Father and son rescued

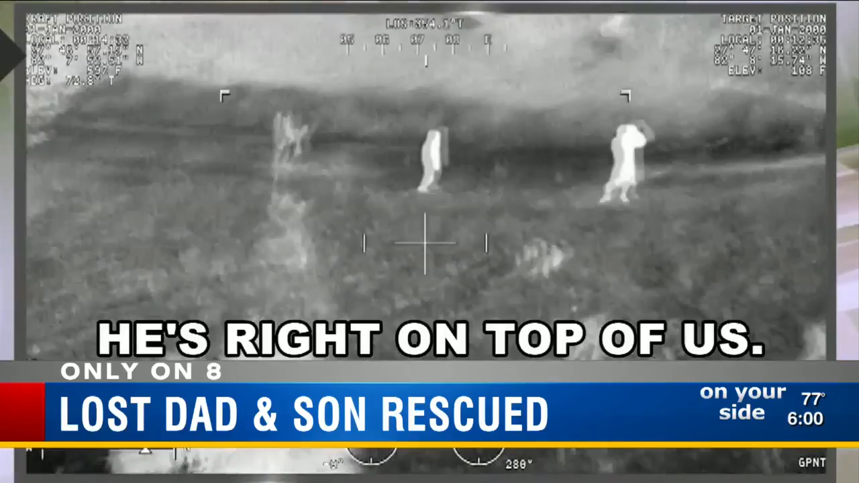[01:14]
He's right on top of us. All right, sir, if you have a flashlight, turn it on and start waving it towards them, okay?